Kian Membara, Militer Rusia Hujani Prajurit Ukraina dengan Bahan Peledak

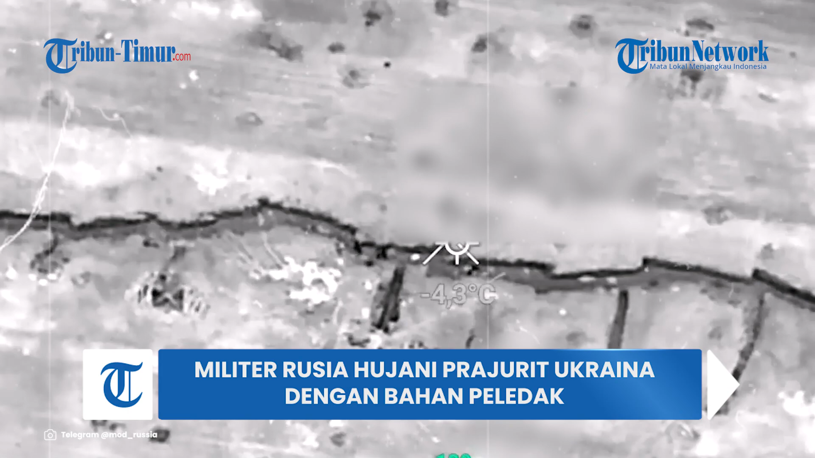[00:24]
On screen: spot -4.3°C
Jumat 15 Desember 2023. Tampak dua posisi tentara Ukraina dihujani bahan peledak hingga membara.
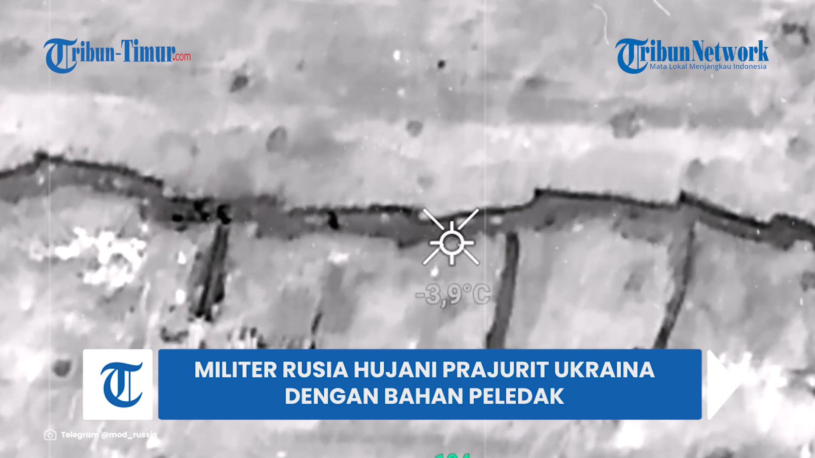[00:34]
On screen: spot -3.9°C
Dalam keterangan unggahan disebutkan pasukan terjun payung Rusia di Novorossiysk menghancurkan infanteri angkatan bersenjata Ukraina menggunakan quadcopter,